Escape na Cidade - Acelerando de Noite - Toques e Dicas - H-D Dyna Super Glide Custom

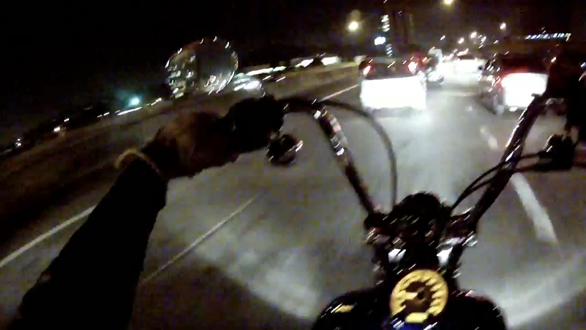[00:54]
Hoje a cidade tá com trânsito bom. Tô voltando pra casa, aqui a ponte Eusébio Matoso. Minha voz tá esquisita assim por conta que... Por conta que eu tô com uma balaclava, né? Ninja.
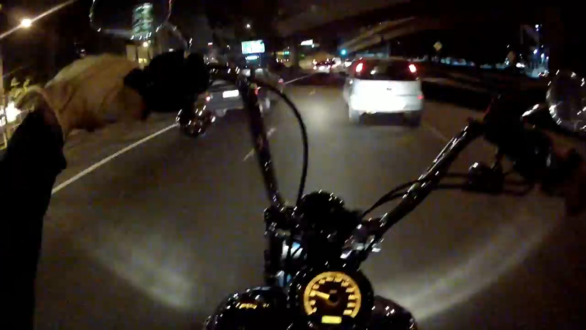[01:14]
Então tá tampando minha boca e meu nariz aqui, porque tá frio. Simbora. Opa. E aí, tudo bem? A câmera tava desligando, eu tentei vir fazer o vídeo lá desde lá de trás. E a câmera tava desligando sozinha. Tá com essa maninha agora, essa porra. Ela desliga, fica desligando sozinha a câmera. Tô entrando aqui na rua MMDC em direção
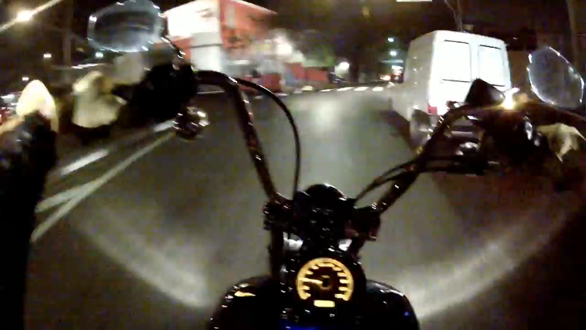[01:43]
a Raposo Tavares. Ele quer entrar aqui na minha frente, eu acho. Eu acho que ele não tinha me visto.
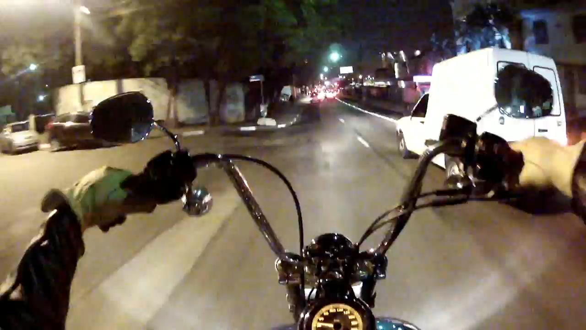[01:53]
Pedestres atravessando no meio da rua. Aqui é muito movimentado por conta do metrô ali, tá?
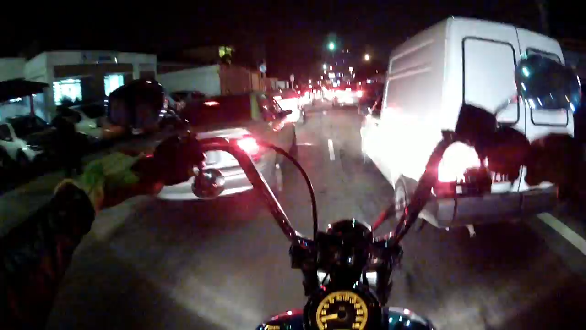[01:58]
Eu vou pegar Raposo daqui a pouco.